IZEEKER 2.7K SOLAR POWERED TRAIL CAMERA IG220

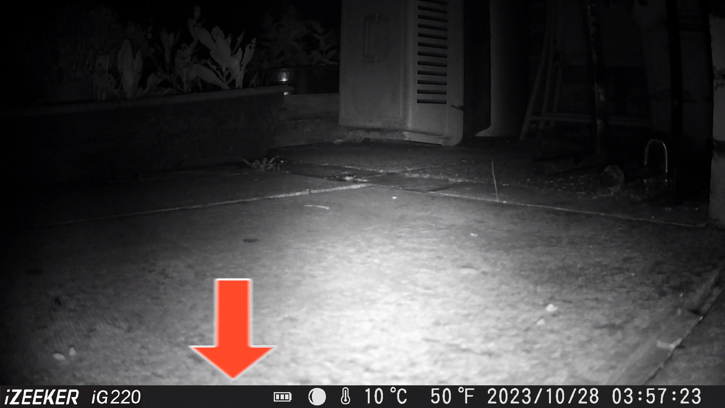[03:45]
Now all this info can be turned off in the options, and you basically got the Izeeker logo, battery meter,